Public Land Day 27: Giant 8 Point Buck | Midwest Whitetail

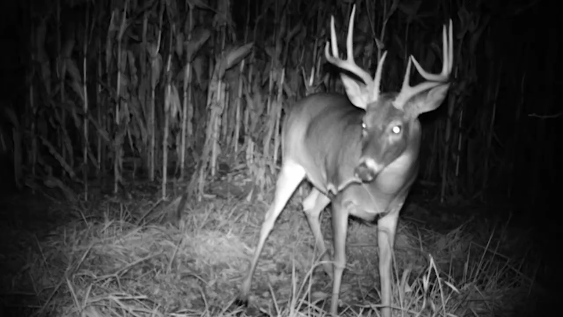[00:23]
It's a deer that we believe Aaron has pictures of from 2014 and 2015 so he's at least a four, probably a five year old buck.